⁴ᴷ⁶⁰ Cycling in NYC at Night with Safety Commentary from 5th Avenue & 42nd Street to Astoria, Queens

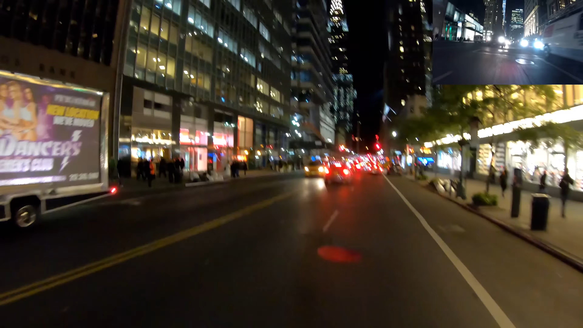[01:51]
That car just made a turn without looking. Thankfully, the driver stopped. And I'm just going to maintain my position here behind this Toyota Corolla. I could take the bus lane to my right, but I'd rather maintain position because over there there's obstructions for cars parked in that lane.
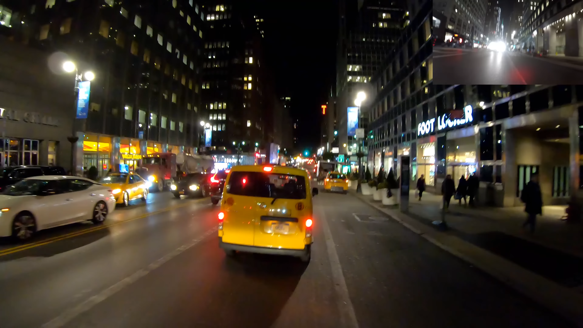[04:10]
Taking this lane here. Staying right in the middle. Traffic's backed up. Just going to the right here because this car's speeding up behind me. Let him go.
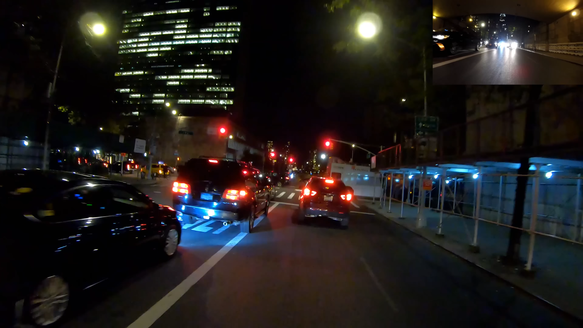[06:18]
First Avenue, so I'm just gonna get off my bike and walk my way across the intersection.
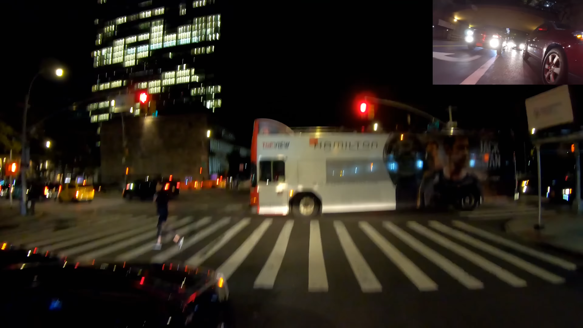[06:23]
Let this tour bus go through.
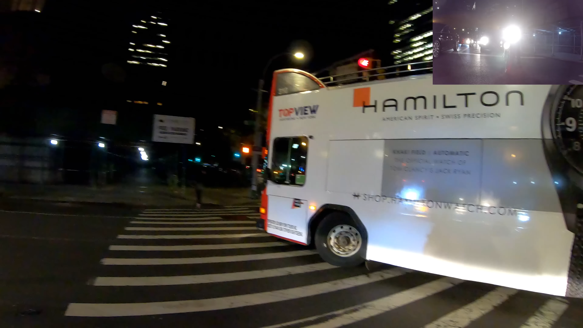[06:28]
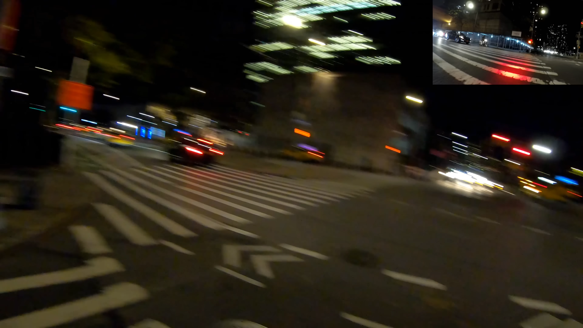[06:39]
All right, so I'm clear. Getting back on my bike and we're good. There's a little bit of a hole here with a dip, so just be careful not to get in down there.
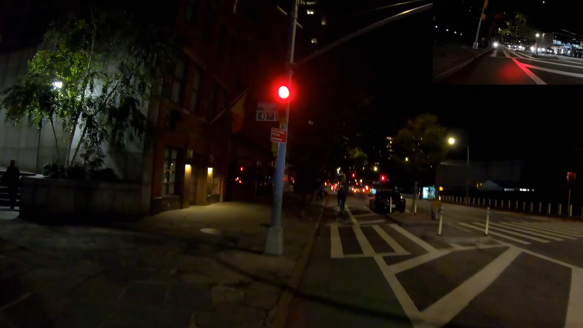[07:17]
No one cares about jaywalking in New York City. Now here is just a little bit dark, so you have to keep an eye out on the road just a little bit more carefully than during the daytime.
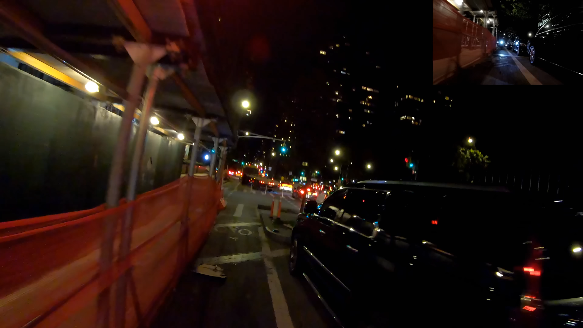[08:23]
Here, just ring my bell, let them know.
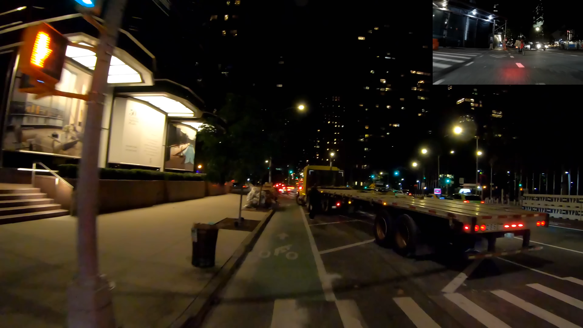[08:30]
Here, the bike lane is in the middle. I want to maintain my position here, so I'm not all the way in the left turn lane.
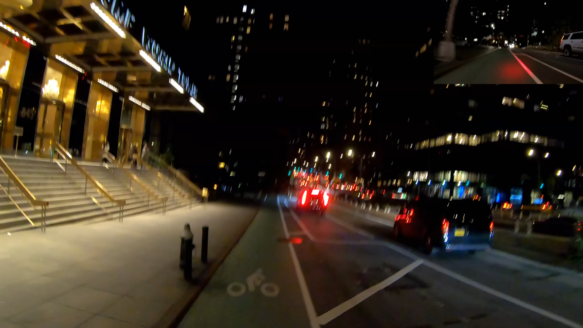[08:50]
Here's a stop sign coming up. The bike lane goes onto the curb here, goes back out here.
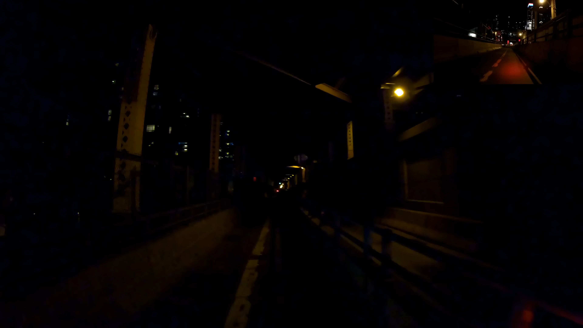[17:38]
They should really have some lights here, but usually there aren't too many like hazards over here, broken glass or dirt, so it's safe.
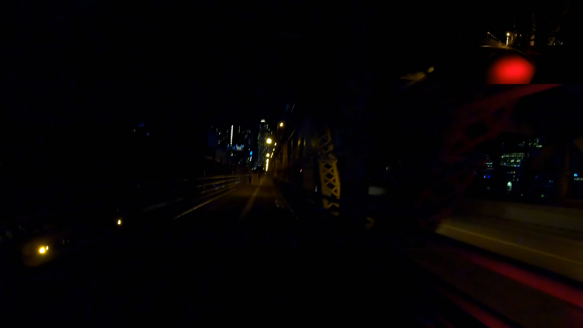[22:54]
Every once in a while I'll take a quick peek behind me to see who's come down. I shouldn't really be passing cyclists at this speed anyway, at the speed I'm going.
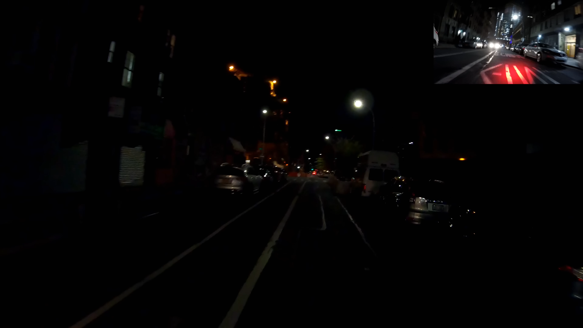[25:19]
There's some little dips and imperfections in the bike lane here, but what are you gonna do?
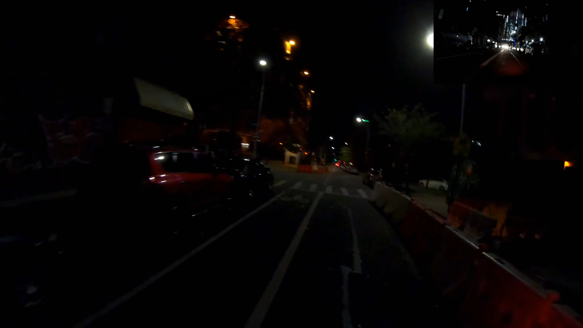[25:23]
These barricades are a little bit protruding into the bike lane, but it's not too bad. A little bit. Let me see if I can push it in. All right, good.
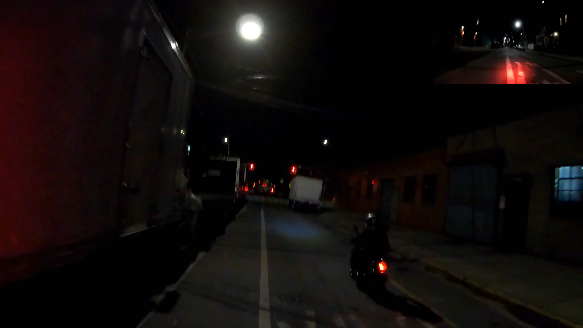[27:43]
block coming up, it's completely dark. The city never fixed the lamp here. So what I do is I'm going to turn my cycle light dash front light and put it into super boost mode so I can at least see some of the road. It's not bright enough to light up the whole road, but it's enough. Alright, I'm past that section now.
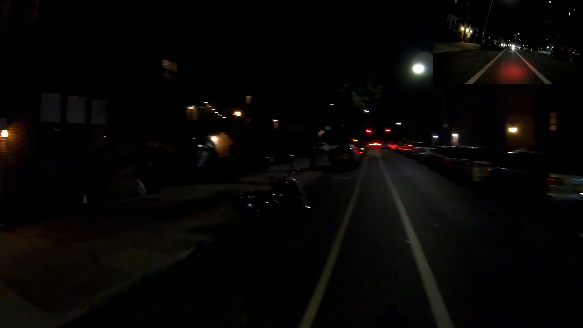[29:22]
They're not that horrible, but it's enough to give you a little bit of a shake if you go in there without knowing they're there. Vehicle is making a left, so let the driver go. Staying on the right side of the bike lane to allow ample reaction time for any unexpected doors or people walking out.